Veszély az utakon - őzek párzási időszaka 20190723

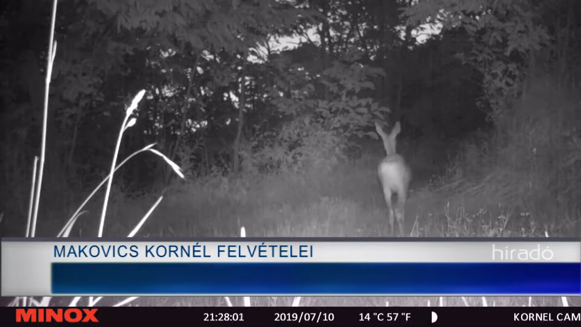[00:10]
Ezek a felvételek szexádon készültek idén júliusban egy vadkamerával. Őzek jönnek-mennek a felvételem. Ez nem szokatlan az erdős területek környékén.
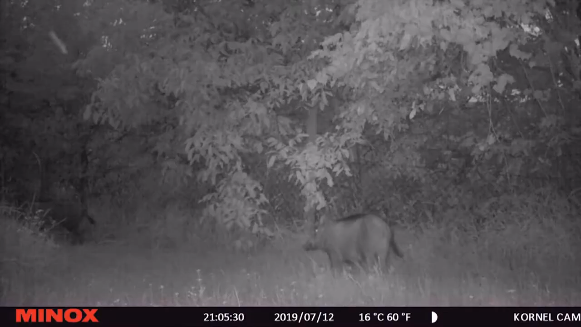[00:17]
Ám júliusban nem csak ott lehet a vadak jelenlétére számítani, hanem gyakorlatilag bárhol, akár lakott területen is.